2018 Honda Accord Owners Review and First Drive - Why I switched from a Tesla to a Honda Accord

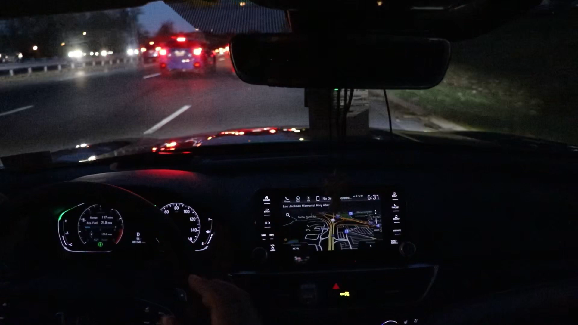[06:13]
pluses look at this car it's got a lot of pluses to it that i uh really appreciate uh ignore this traffic here it's it's unusual there must be something going on over there with the with the police lights so we're actually about to take this on the highway and i'm going to show you this car has got a ton of pickup um it's very very quick what i really enjoy about this car is there's very very very little um oversteer or understeer it
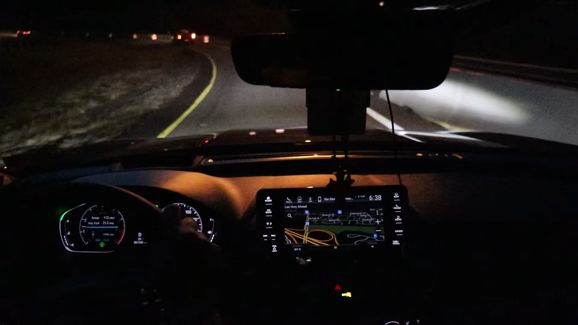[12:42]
this car definitely i mean it's in my opinion it's got a flavor for everyone now i hear that most people are gonna opt for the cvt which i have never driven the cvt um i went into this car a test drove this car and i ended up walking away with this car but um the cvt uh you know i'm sure it'll be great it's got 192 horsepower and i think 190 some odd foot pounds
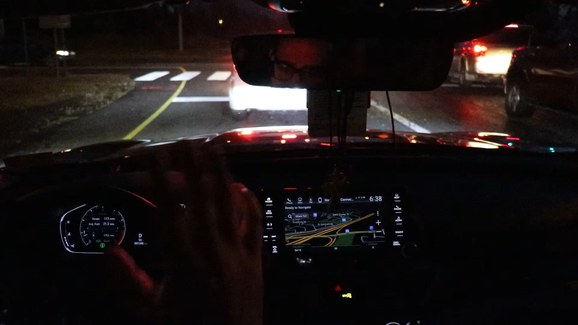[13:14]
of torque um obviously this is significantly faster this car with this transmission is very sporty i cannot speak for the cvt uh this car looks very luxurious um as you can tell things are fantastic i have a brake hold button over here and i don't know if you just saw it said brake hold system engaged on the left side of my gauge cluster and my feet are off the pedal now we're at a red light we're not moving and it's fantastic the sound system in this
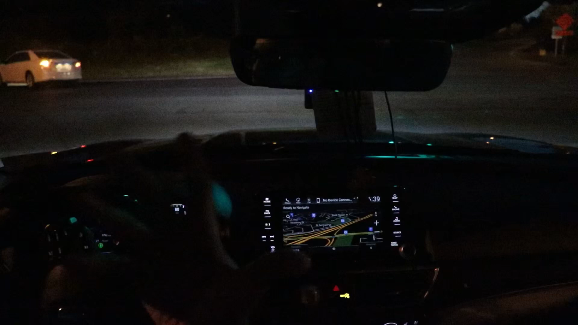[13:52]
quotes because i don't know what that means it's not branded by bose or jbl or anything like that so i don't know what premium means but it sounds really good i'm very impressed with the sound and the sound system
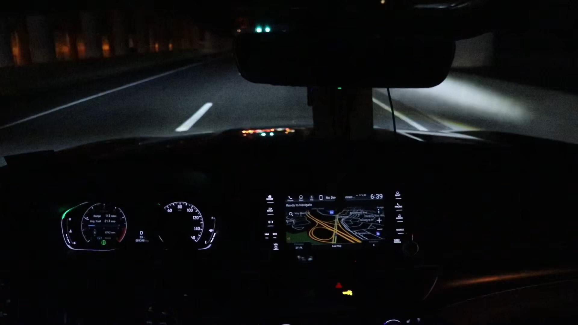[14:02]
and and you know uh the adaptive cruise control with low speed follow that's the official terminology from from honda it does a really good job so right now i'm gonna go ahead and set it and i'm gonna make it for two car lengths and i'm gonna set it to 40 miles an hour it just picked up the speed limit sign on the right side over here that i'm going 40 miles an hour and um it
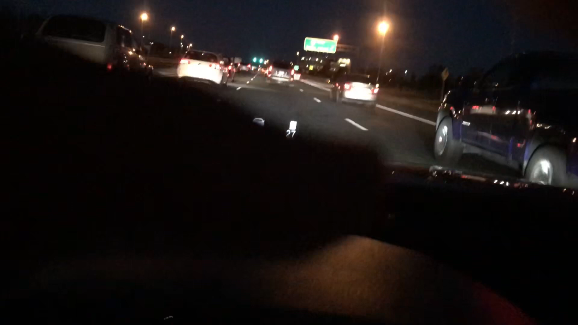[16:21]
speed limit there it's uh 40 miles an hour right i've set the speed to 45 it sees the car in front of me and it's going to help me break um i think it does uh an excellent job at
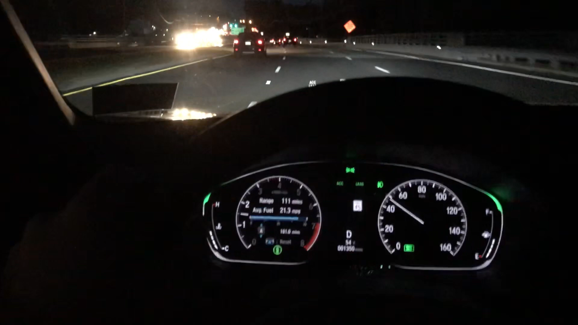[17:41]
this car has full-blown blind spot monitoring if i want to put on my signal right now and there's a car in my blind spot an orange light will appear on the top right corner of my right side mirror and the top left corner of my left side mirror and it'll actually start beeping at me it's cool this car also has parking sensors on it when you put it in reverse it does not have a 360 camera but it has parking sensors pretty similar to the